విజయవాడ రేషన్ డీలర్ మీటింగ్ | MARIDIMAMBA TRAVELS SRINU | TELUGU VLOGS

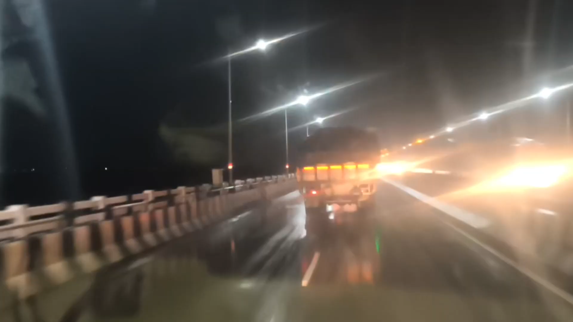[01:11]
రాజమండ్రి వచ్చేసరికి తెలుసు కదా మీకు గోదావరి బ్రిడ్జి, ఇటుపక్క గోదావరి అటు సైడ్ గోదావరి మధ్యలో బ్రిడ్జి, చాలా అందమైన ప్రదేశం.